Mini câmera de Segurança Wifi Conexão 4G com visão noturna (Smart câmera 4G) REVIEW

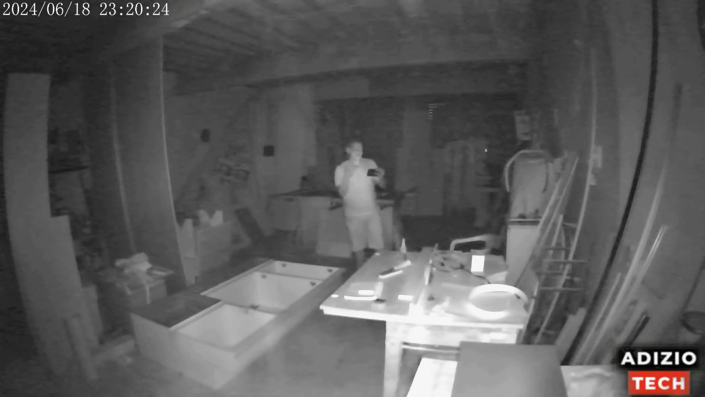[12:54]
esse terreno aqui por completo ele tem em torno de 15 metros como a câmera ela está muito mais para cá não deixei até o final então aqui eu estou mais ou menos uns 10 metros de distância e daqui
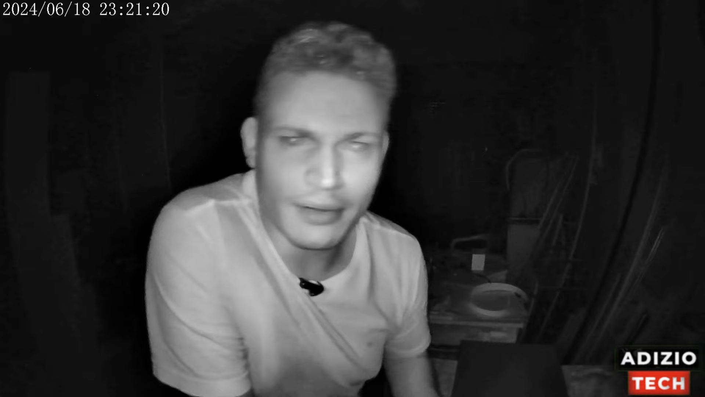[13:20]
no prevenção lá eu já consigo ver que eu já estou bem diferente então ela tem uns infravermelhos muito bons muito fortes você consegue enxergar tranquilamente a 10 metros certo aqui como tem muita madeira não deu para você distribuir com muito detalhe mas assim dá para ver tranquilo tranquilo aqui ó aproximando meu rosto essa é a qualidade que vocês podem ver a